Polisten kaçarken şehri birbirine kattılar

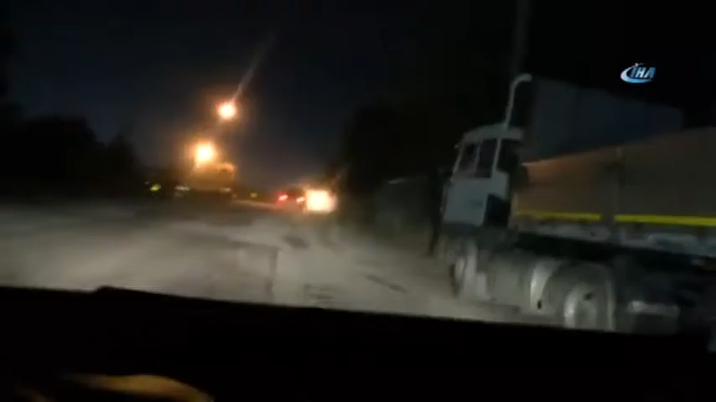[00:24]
Güvenlik güçleri kaçan kamyoneti derince ilçesine kadar kovaladı.
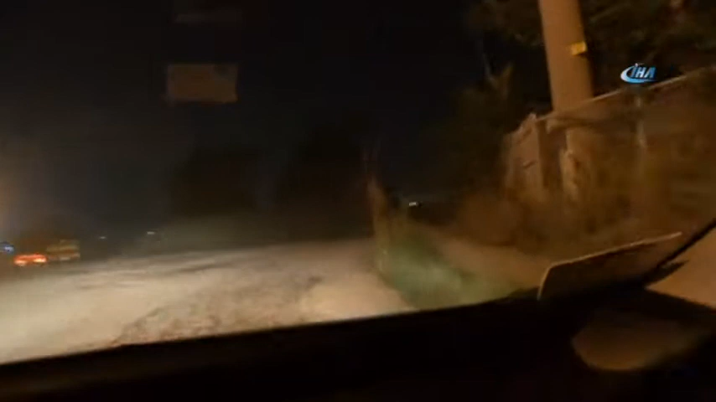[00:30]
Liman ışıkları mevkiinden geri dönen zanlılar polis ekiplerinden kaçmaya devam etti. Trafikte adeta terör estiren zanlılar çok sayıda araca da çarptı.
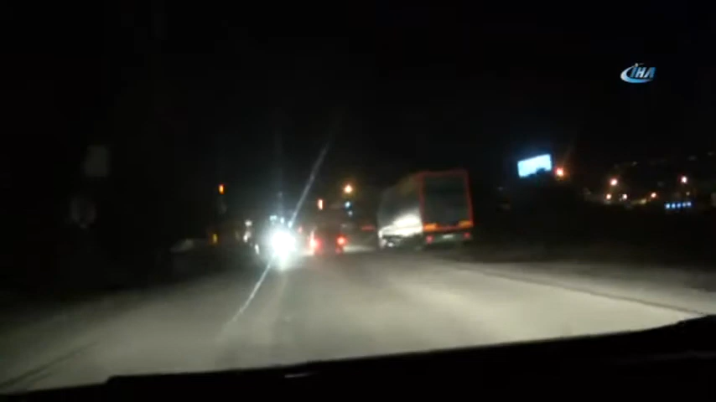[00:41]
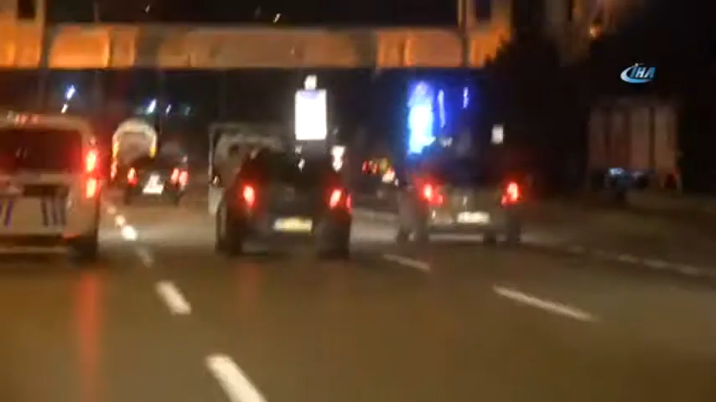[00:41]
Hasar gören kamyonetle kaçamayacaklarını anlayan hırsızlar kazalı araçtan inerek kaçmaya devam etti.